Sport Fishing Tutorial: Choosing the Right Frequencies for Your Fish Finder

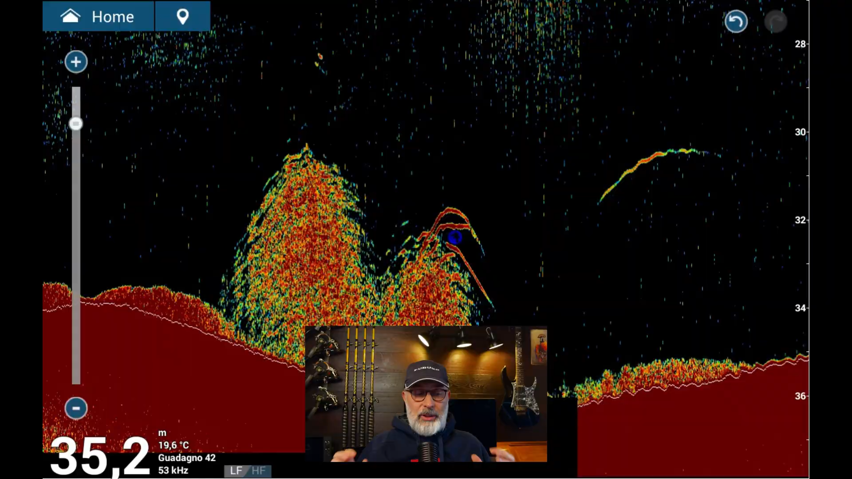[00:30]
On screen: depth 35.2 m, water 19.6°C
We could choose the right transducer for what we need.
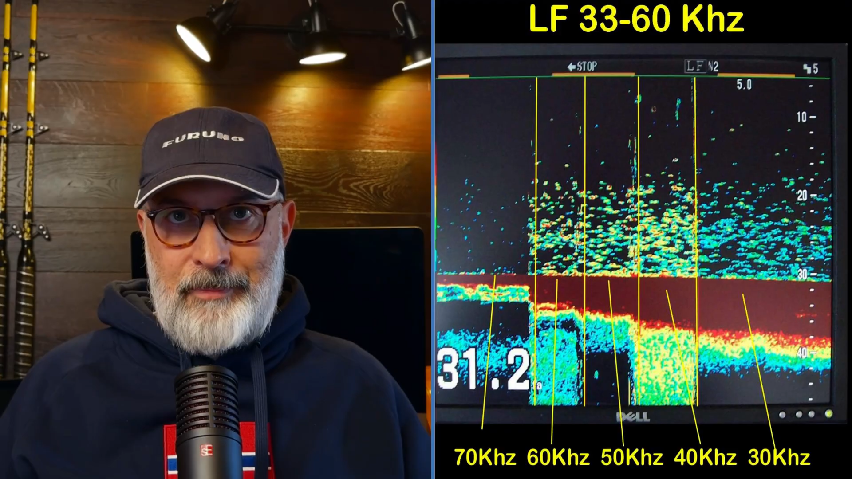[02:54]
If we go to see a school of fish with a low frequency, these will be much more grouped into a single red ball.
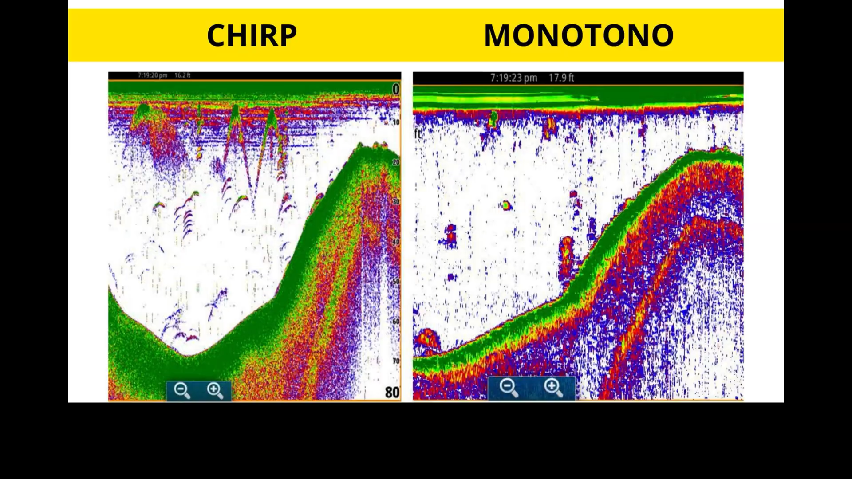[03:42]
Go to overlay a wave train that is a swap.
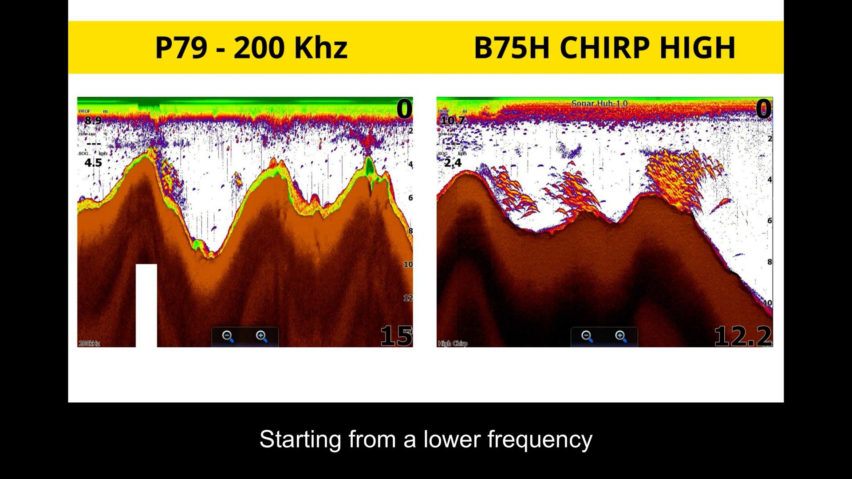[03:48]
Starting from a lower frequency. And it comes to a higher frequency.
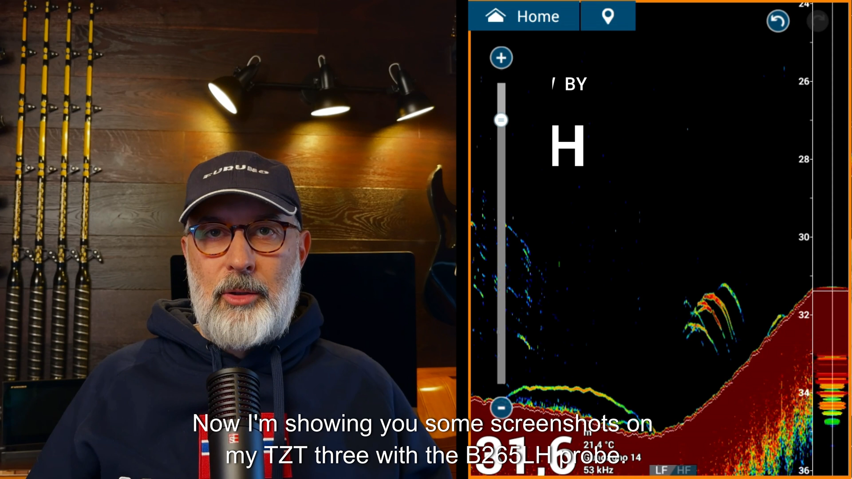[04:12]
How do you see the definition? Definition, pure target. Is not it is absolutely. Cheesy.
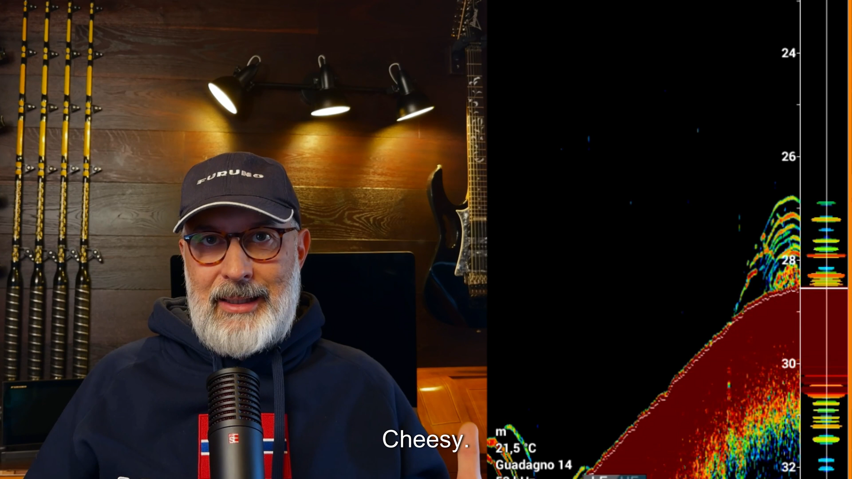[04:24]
On screen: water 21.5°C
Also, on the low frequency side. The differences you see are determined. From the width of the cone.
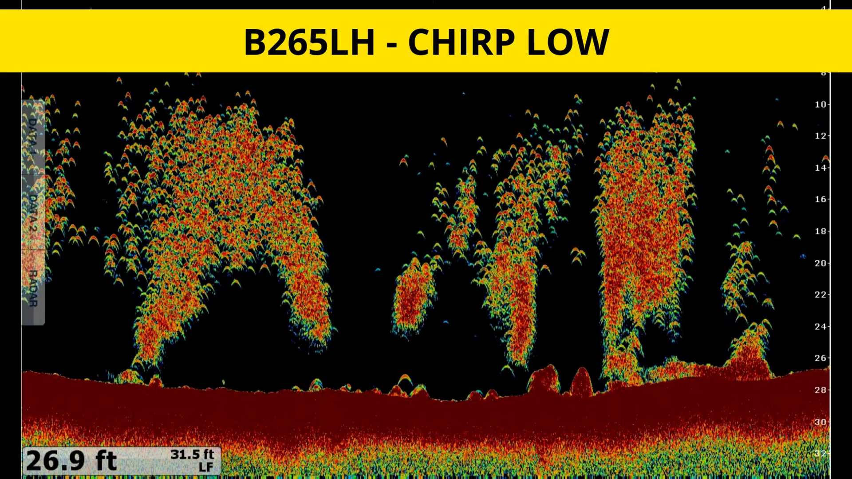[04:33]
On the monotonous frequency is very important. The more we rise with frequency, the more we will have high definition.
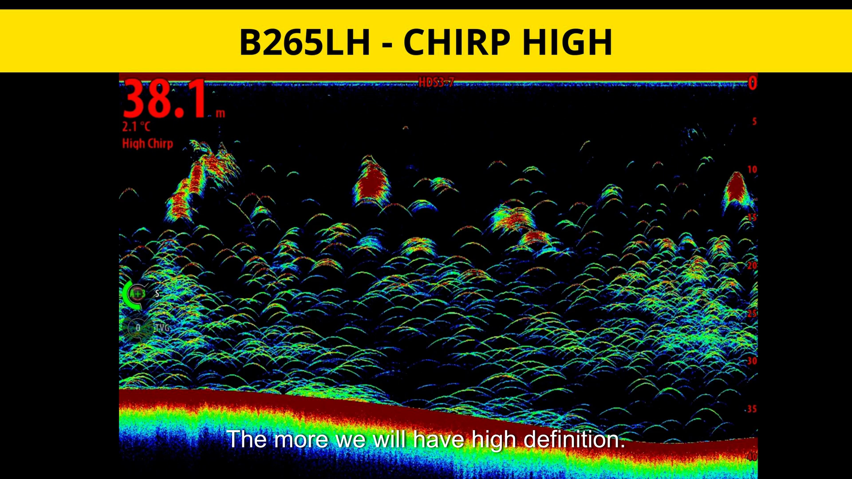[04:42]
On screen: depth 38.1 m, water 2.1°C
The more we go down with the frequency. The more targets will be. Less defined, less precise.
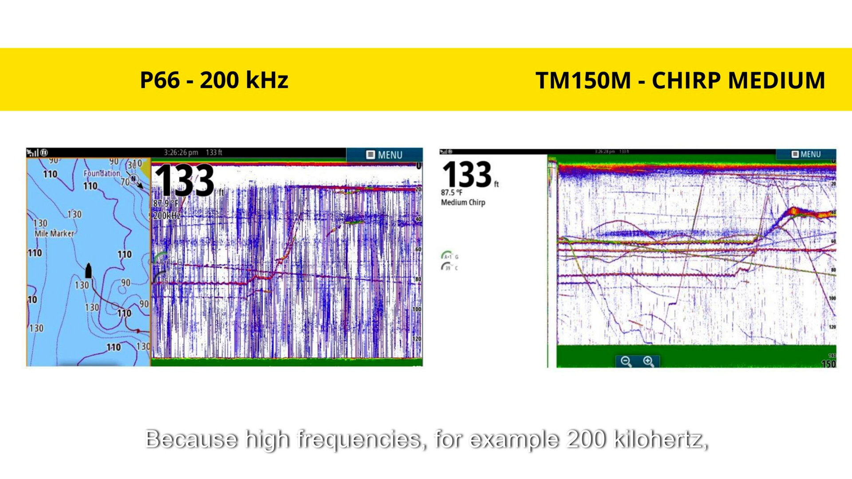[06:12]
On screen: depth 133 ft
To have a high frequency. Because high frequencies. For example 200 kilohertz. They are much less sensitive to bubbles of air.